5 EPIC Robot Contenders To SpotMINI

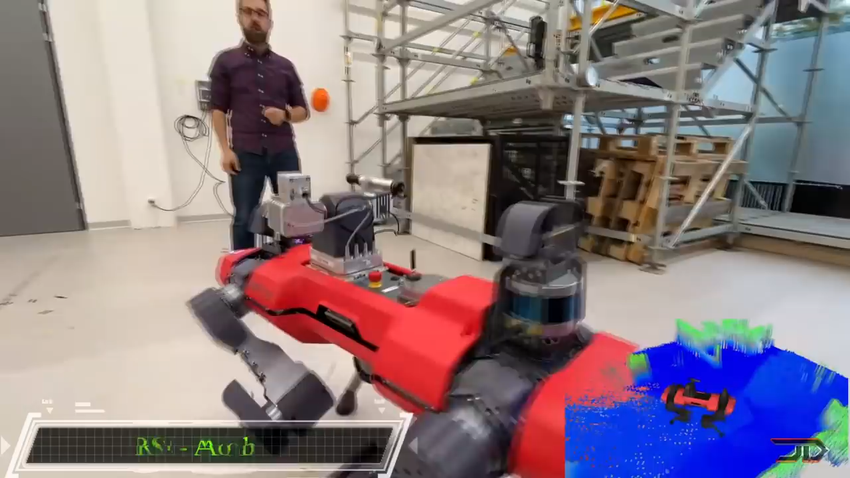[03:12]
Now, one of the most incredible robots out there is the Annie Mole. A very advanced quadrupedal machine is yet another competitor to the Spot Robot.
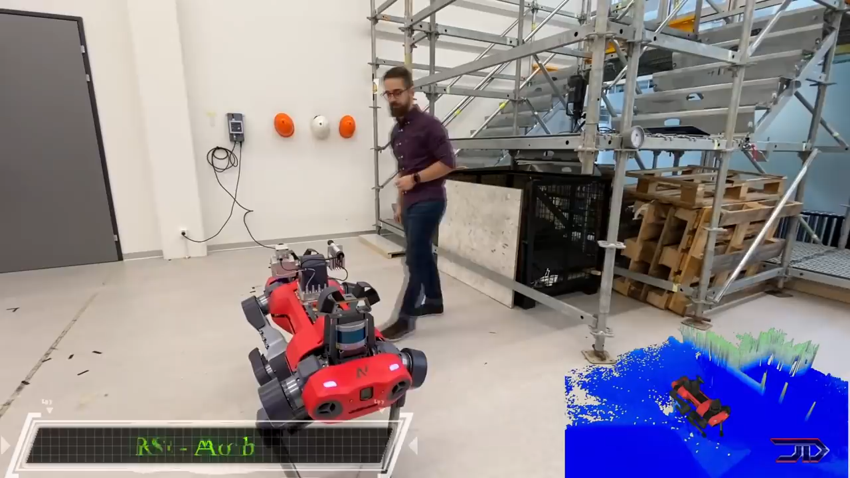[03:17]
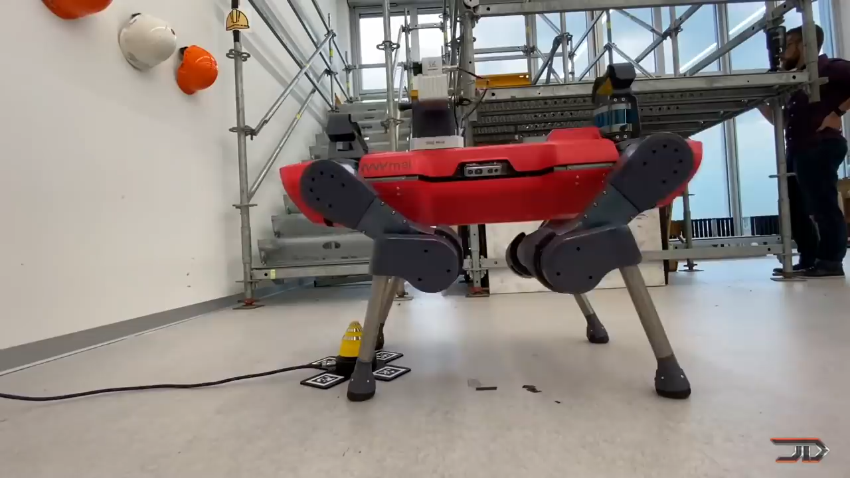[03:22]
The company which worked on this machine was spun out of ETH Zurich, and they started to develop this particular platform a few years ago.
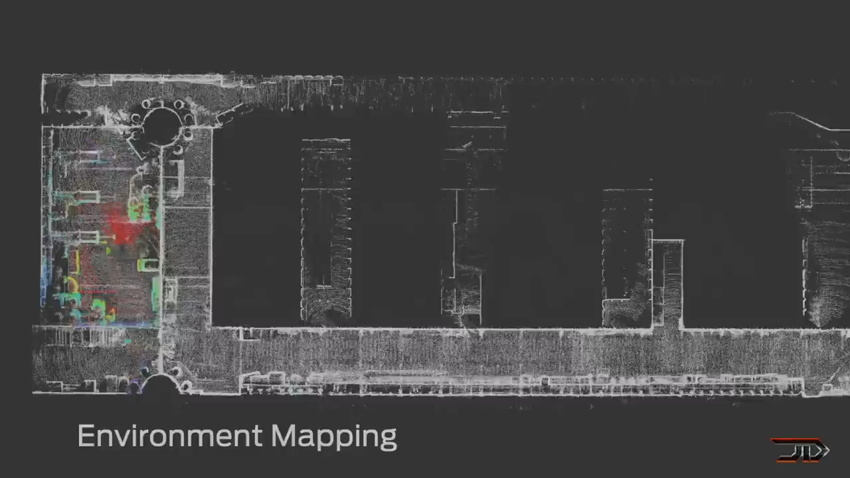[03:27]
Now, it has many capabilities, including obstacle avoidance, localization, and routine inspection.